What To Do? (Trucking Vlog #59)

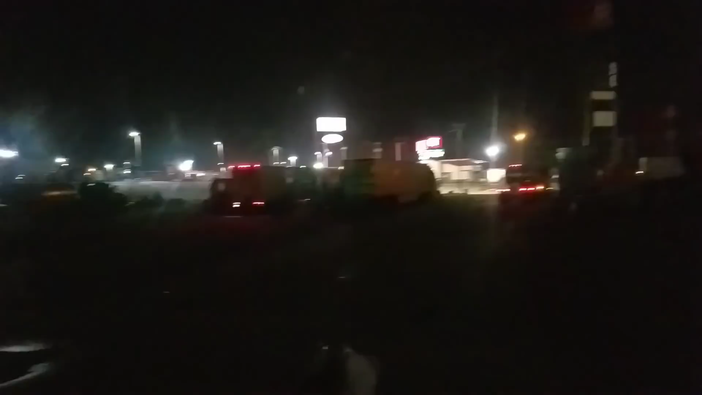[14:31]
I came rolling into here about 5 minutes on my ELD for driving, but I found this hidden truck parking lot